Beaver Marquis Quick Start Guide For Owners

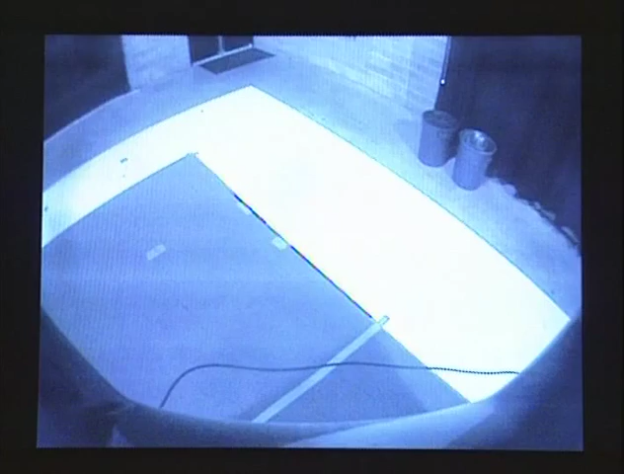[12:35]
You can use this to view the backup monitor while driving. Note, each time you select reverse, the backup monitor will automatically come on,